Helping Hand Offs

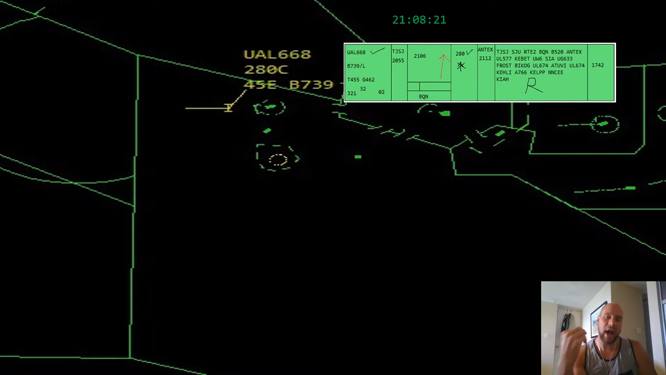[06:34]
Now obviously I kind of shortened it or elongated it however you want to look at it. So the baseline ground rules are laid out now. The subsequent paragraphs are going to address how we do it. What tools do we have at our disposal? Contingency.
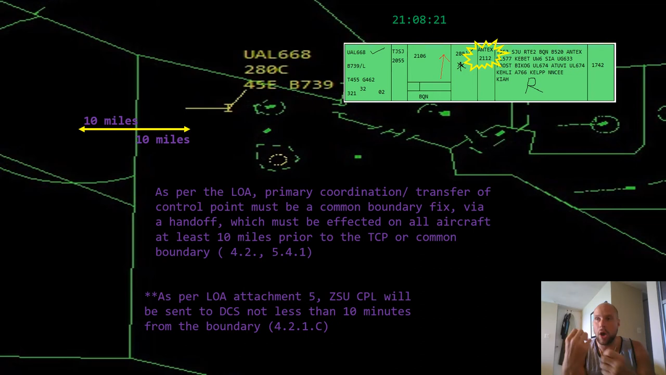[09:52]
is being shared with Santa Domingo so just a fun fact a little reminder about automatic data exchange so now that we have all those constants and those givens understood we are now in a position to hand this aircraft off we can assume looking at the time boom there's the time 2108 2112 we're well within uh the 10 minutes and we are well within the
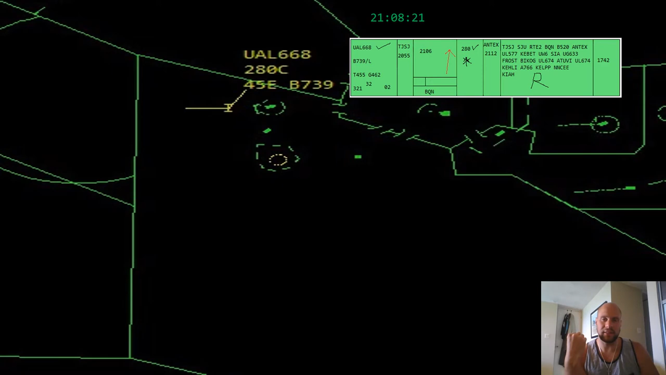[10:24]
still there all things are still constant now the concept of a handoff it might seem blatantly obvious this might even be a review for you from the academy but we are talking about a manual handoff and we didn't do too many of those at the academy if you remember sometimes the interface was down with Houston center and we were era center
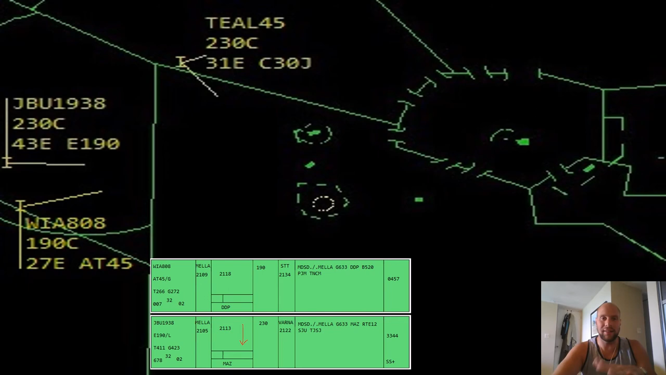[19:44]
so we're just going to do the old-fashioned way and just stick with the handoff thing and in the chapter 545 and 546 we will see we are afforded some privileges to go about and alleviate conflicts in the handoff without having referred to traffic so here we are and here's the conversation san juan center maya santa domingo center handoffs plural san juan center
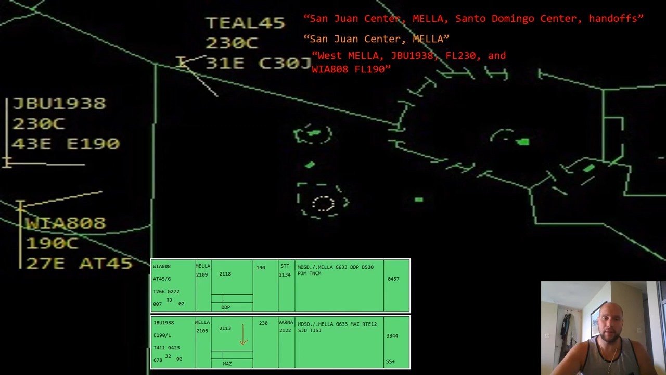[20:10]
maya west maya jet blue 1938 flight level 230 and windward 808 flight level 190 yet again they do not have to give the specific mileage because when we get the cpl when we get the flight plan from santa domingo microe arts we immediately get that flight plan via the whole process and architecture of the nas and a tabular list entry will become populated for jet blue 1938 and windward 808 then when the targets get around 50 miles from our boundary microe arts will pair
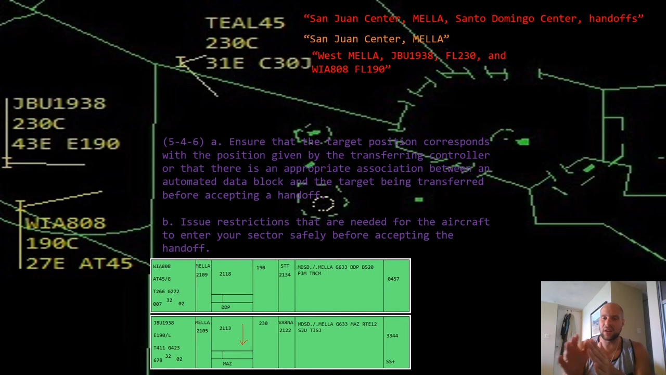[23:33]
to do i would make a good judgment call and say hey i'm on jet blue 1938 21 that teal was kind of slow jet blue is kind of fast i'm not really good at judging the convergence here it's somewhere east of barinkan east of mayeguez i want to be a little safe these guys look like they're gonna get tangled up over zadav so jet blue 1938 request at flight level 210 radar contact easy enough and there's that with the r and windward 808 request control radar contact awesome now you're like steve why request control take a look at that flight plan you tell me if it's good
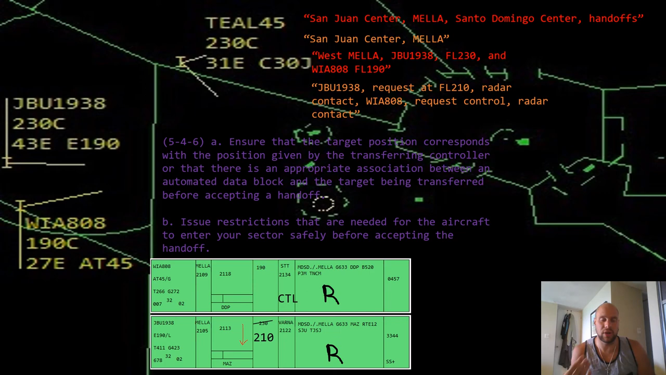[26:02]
training process and work as a certified controller so wonderful job let's go to another example and talk about a small detail of ade and how the handoff procedure gets affected
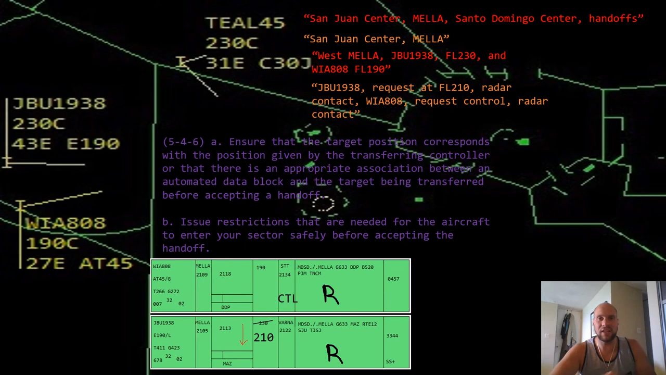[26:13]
by some of the quirks if you will i'll see you there so here we are in the confines of sector six it's been a while since we've been here so it's nice to be back and as you know we share a common boundary with santa domingo so it is very illustrative of what we are trying to learn today so it's nice to take a break from sector eight we're there all the time it seems and here we are met with a flight plan now we don't have the clock up here but we can guesstimate that we have been um sitting here in this flight plan printed out
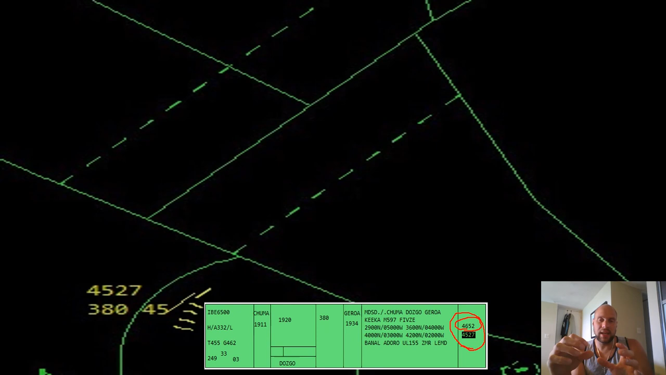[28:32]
it gives us the code that it will need to be on to auto acquire and do all those wonderful things but the idea that the nas has printed out two squad codes related and correlated to this particular aircraft they are associated and you do not have to ask for mileage from santa domingo because it is clearly stating here if you know how to
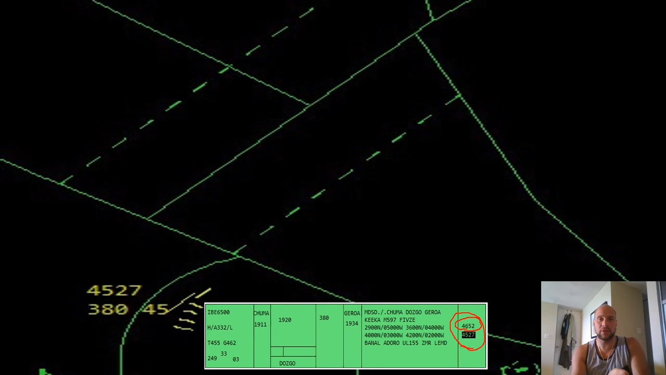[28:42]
interpret this hey this is the aircraft's code that they are on currently and this is the one you have to assign to get the auto acquisition to take place but without a doubt 4527 that
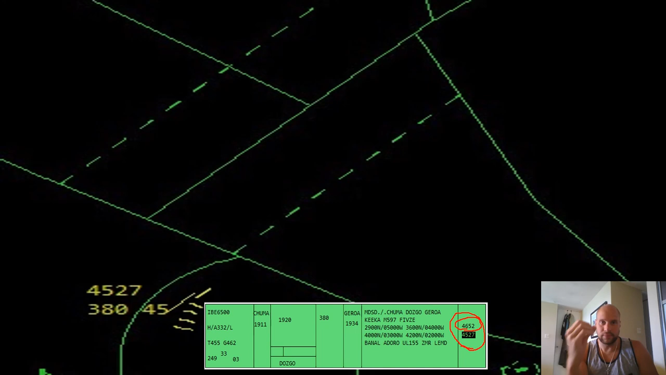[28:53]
is iberia 6500 plain as day you hey san juan it may not be for miami but for san juan 4527 is what iberia 6500 is on
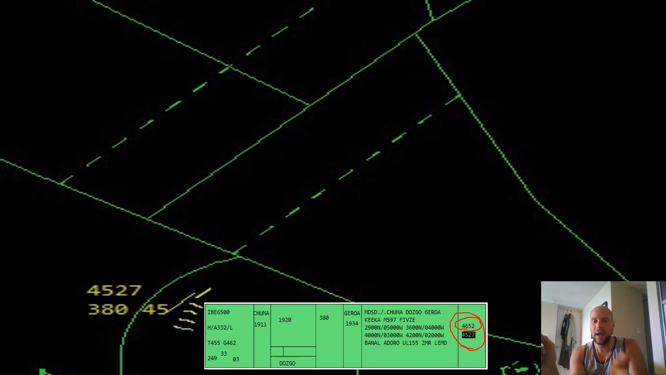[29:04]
and you will have to assign the following squat code so this presents for you an opportunity not only call radar contact without having as detailed mileage information relative to a fix but the conversation would go as such san juan center peter santa domingo center handoff sam 17 southwest to my very 6500 flat
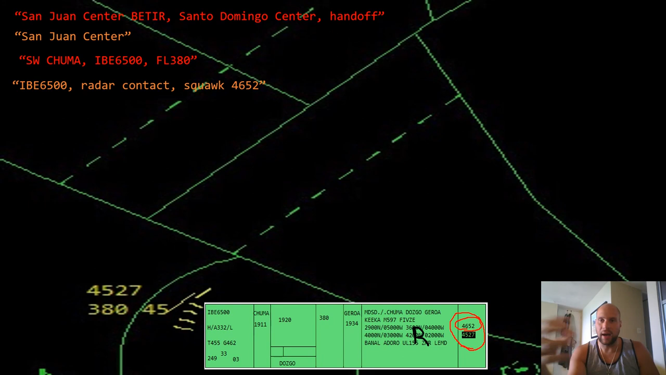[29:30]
level 380 my very 6500 radar contact spot 4652 and sure enough you're able to mark it or you passed along the request a restriction if you will to santa domingo to have them enter the airspace on that squawk and all is absolutely fantastic you just did a fantastic job as a radar associate to get some uh major aspects they may not see major and may not even feel major but it is a big deal not only did you call radar contact on the aircraft so you guaranteed that the aircraft is safe entering your airspace but you also assigned a beacon code that is going to present a full data block for the rsi to see and enjoy and scan for